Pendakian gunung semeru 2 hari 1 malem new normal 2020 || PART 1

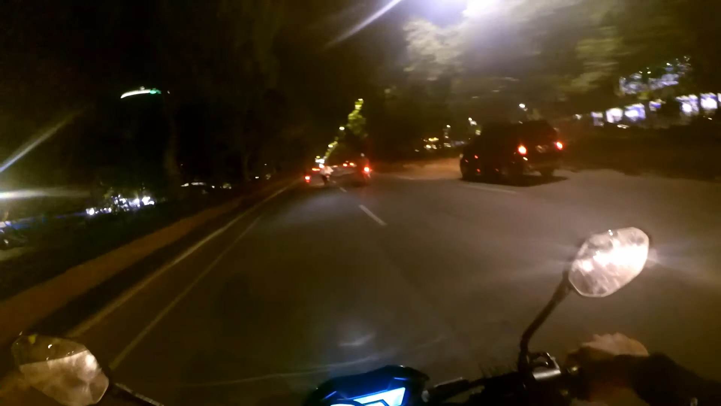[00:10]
Halo guys, kali ini gua mau mendaki gunung ke Gunung Semeru. Ini sekarang gua lagi ada di Jalan Ahmad Yani, Surabaya.
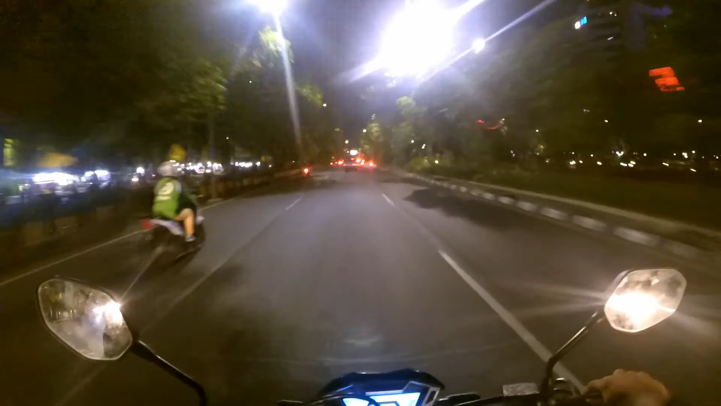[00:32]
Nanti abis ini gua mau ketemuan dulu sama temen di Pandaan, 3 orang, karena gua dari Surabaya sendirian. Sekarang jam 9:30, kemungkinan nyampe sana jam berapa? Jam 11 mungkin kalau lancar. Jalanan jam 9:30 ini ramai lancar ya.
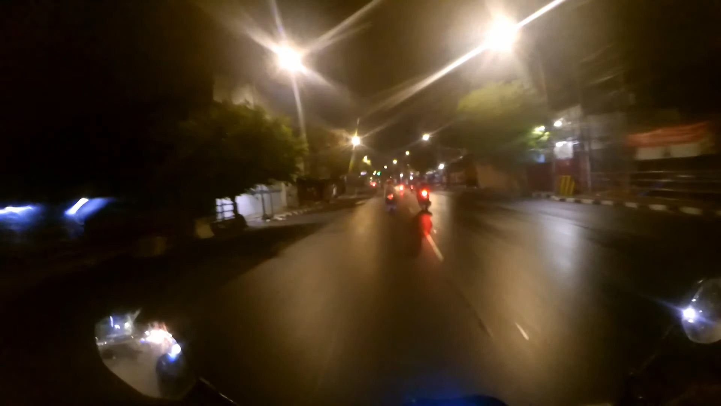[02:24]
Awalnya awal hujan, ternyata hujan beneran.